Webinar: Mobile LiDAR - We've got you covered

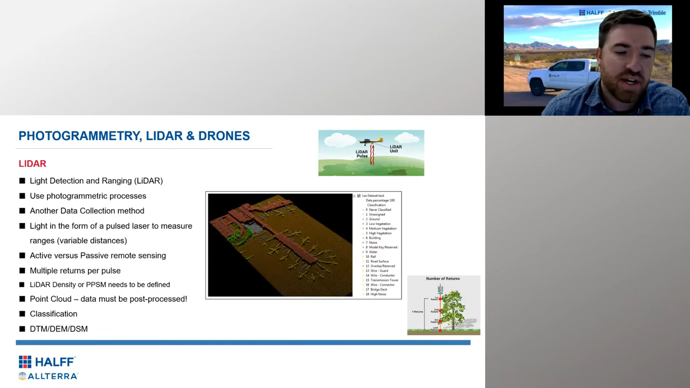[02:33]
LiDAR obviously helping us with vegetation, as the previous presenter talked about. And I'll hit into that more in depth when we talk about angle of incident.
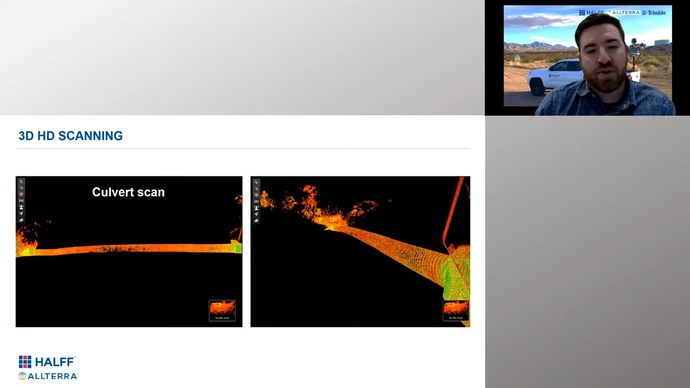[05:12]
um, what we'll call, um, undrivable areas, like in an urban downtown situation. Um, we're even doing culvert, uh, scanning whenever it makes sense. The example I just showed you. So here's just a quick example of one of our terrestrial, um, point clouds.
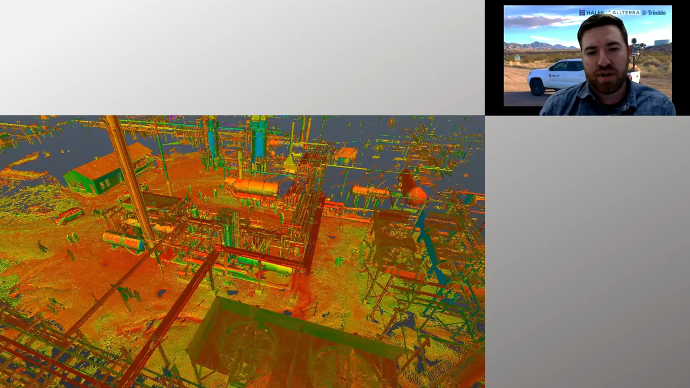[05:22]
Uh, it's interesting for me when we think of the term as I, I, I kept chewing on assets, like what are assets?
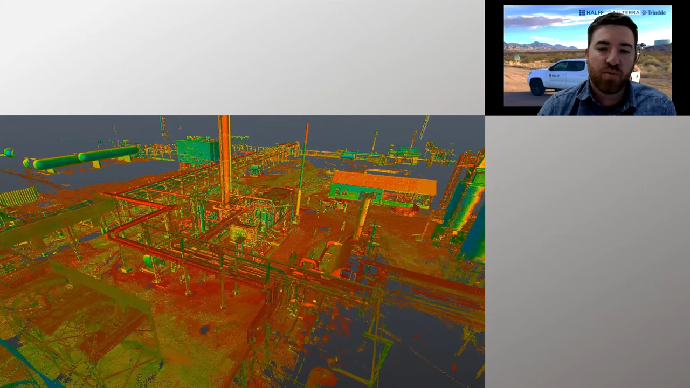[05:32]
And, and I, I think there's a lot that, that applies there. So, but I'm going to focus mostly on a corridor type assets,
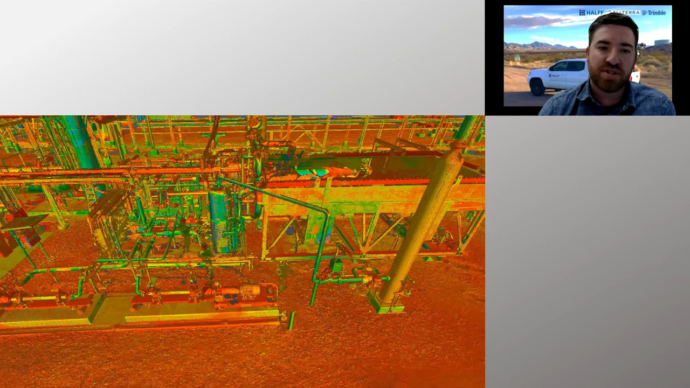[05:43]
but I wanted to just show a quick little fly through of a terrestrial scan and level of detail that as many of you know,
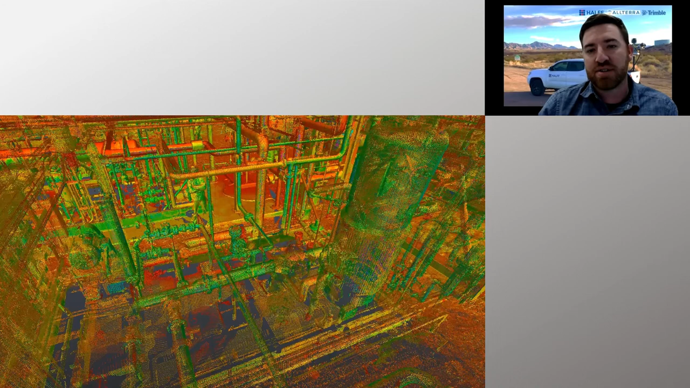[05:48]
you're going to get from one of them.
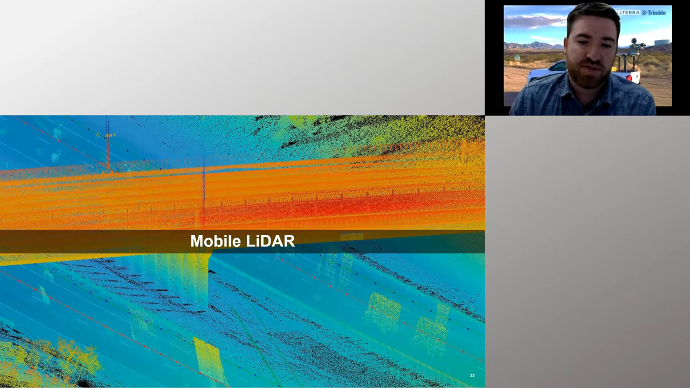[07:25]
So as we focus down into, uh, our mobile mapper, the Trimble MX9,
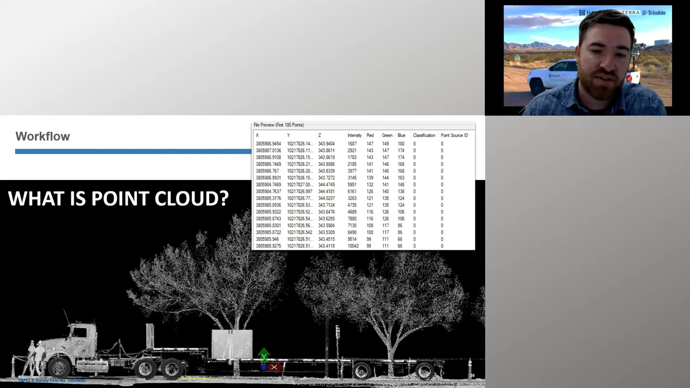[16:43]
So we can see, uh, things like intensity, or we can apply imagery to it, to view it in the RGB style that makes sense to our eyes, but essentially it's an ASCII file, an XYZ file, just like you would expect from a survey, um, just millions and millions of points. Um, so just wanted to touch on survey control, like our friends, um, compass did in the last presentation.
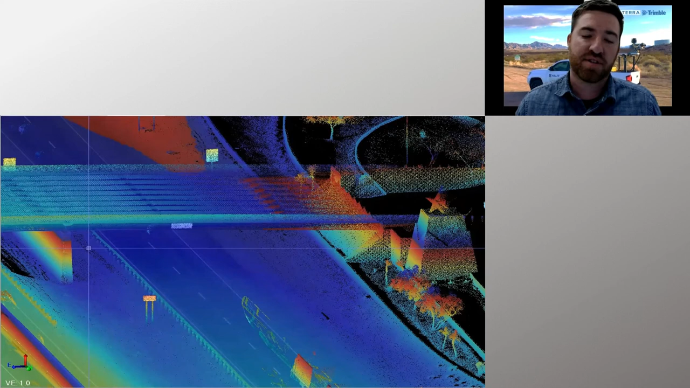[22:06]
I know some of these are hard to see through screenshots and things like that, but, um, and then classifying the data.
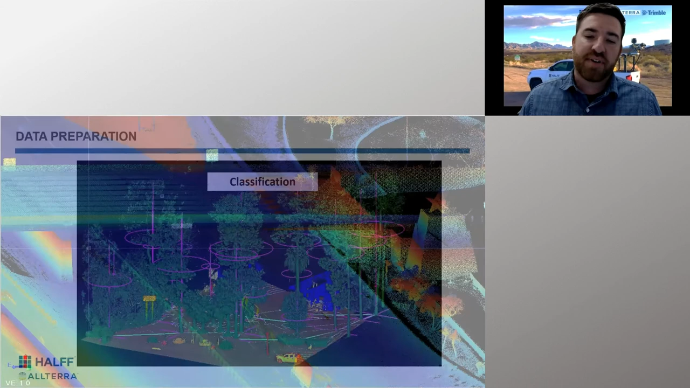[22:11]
Here's the example of TBC's, uh, classification tools. And, uh, not only is TBC's, uh, software classifying it, but then it's going a step further and it's like, uh, digitizing your assets. So you hear, you're seeing trees being digitized, both, uh, location, height,
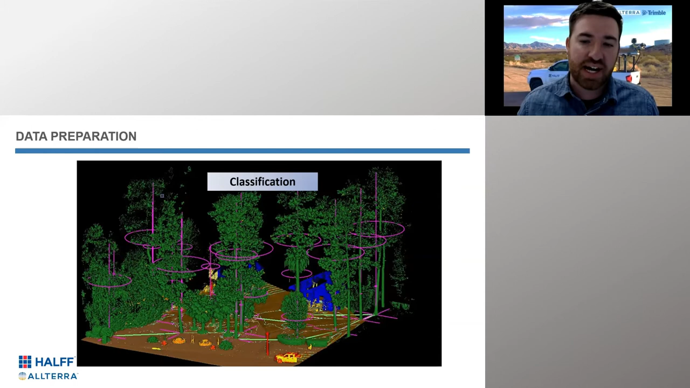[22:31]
and, uh, vegetative spread there, um, into a GIS or CAD database. So just that, you know, I wanted to pepper you guys with some different types of asset extraction and analysis we do from mobile.
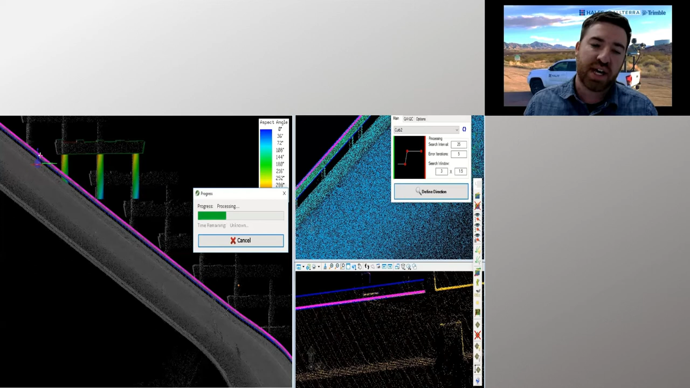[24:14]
we can, uh, we have extraction software capabilities that can, um, use a template. And, uh, I'm going to, I'm going to say semi-automatically, uh, extract, uh, the curb and the guardrail of a, uh, this is like a mile long bridge structure. And, uh, so there's just a lot of, uh, um, semi-automatic to automatic extraction that can be done with a mobile mapping data set, um, that's done properly.
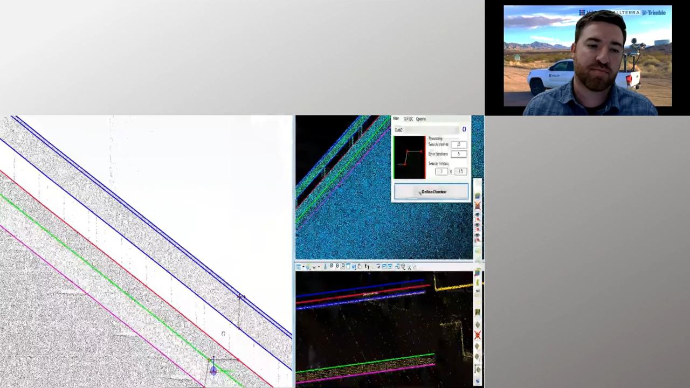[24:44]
And, uh, and again, has good sensors on it and has a good internal system,
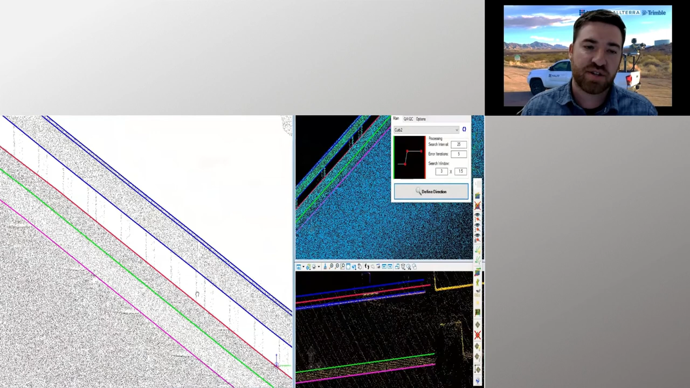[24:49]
INS system, uh, producing a high quality point cloud for you.